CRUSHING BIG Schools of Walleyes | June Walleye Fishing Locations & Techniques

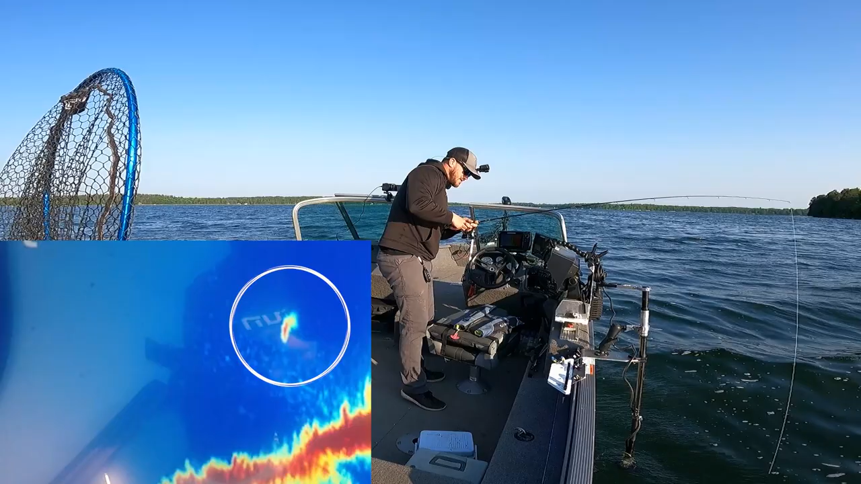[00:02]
It's a good fish over there, about 12 feet, 50 feet, 45 feet. Oh, there he bit. Oh, there the bobber goes down. There he is. Ah, you bet.
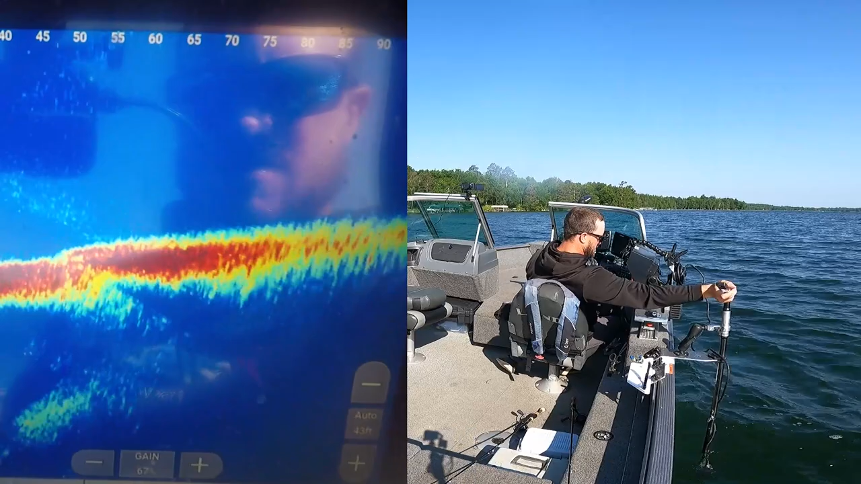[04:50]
There's a little drop shot and crawler. About 50 feet. Not sure if that made it. Oop, oop, oop. Yep. There it is. Does not feel big. My guess is little walleye. When you see them schooled up so much like that. That's what they tend to be.